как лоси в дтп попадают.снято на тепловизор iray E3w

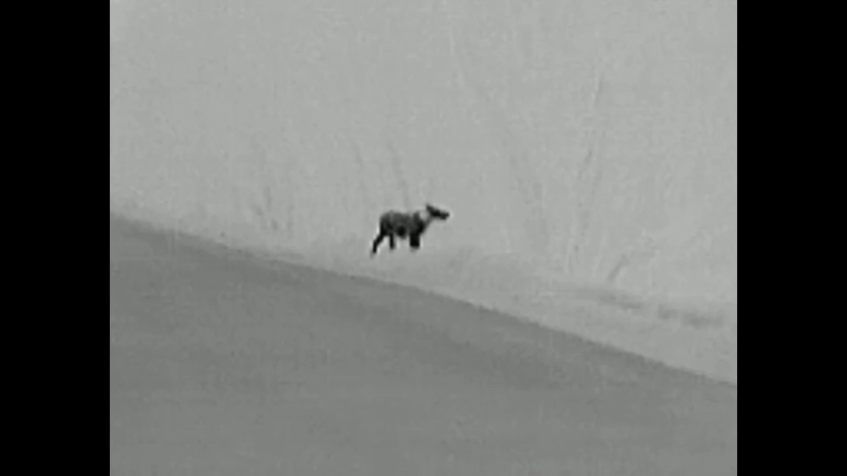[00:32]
посмотреть почему же он стоит около дороги и никуда не уходит дальше смотрите все своими глазами как я понял это скорее всего годовалый лосенок либо сигалеток да либо там может полуторка потому что ночью не определишь вот что он стоял я не знаю я вот видите на тепловизоре увеличивал в один раз два раза увеличил изображение приближало посмотреть и потом
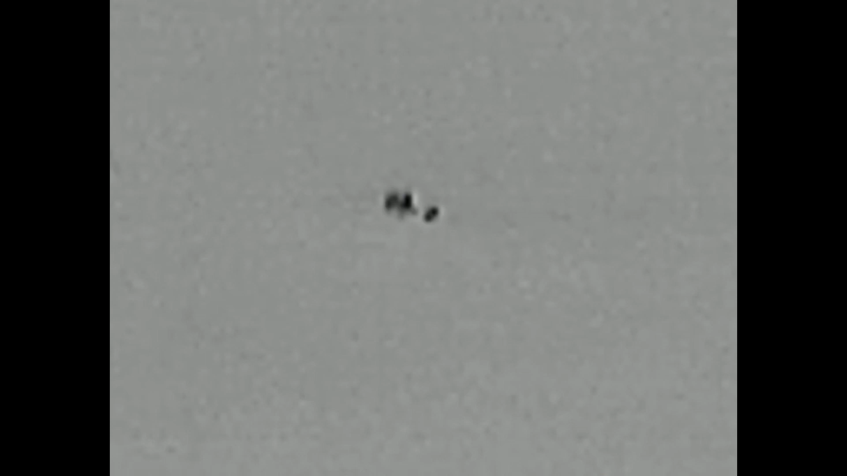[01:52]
какой большой лось и второй скорее всего кабан и дальше еще через несколько метров да я так думаю тут больше километра дальномерных к сожалению нету но это очень далеко от трассы
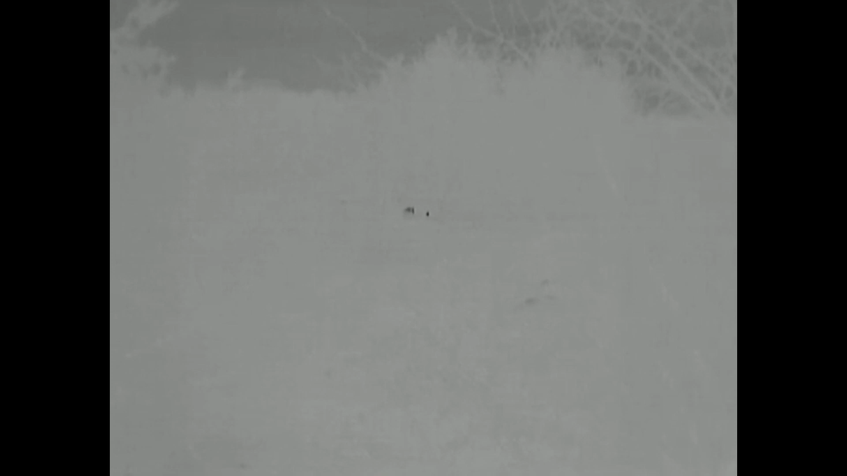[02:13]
мы возвращаемся к нашему 8 и смотрим еще одна точечка видите черные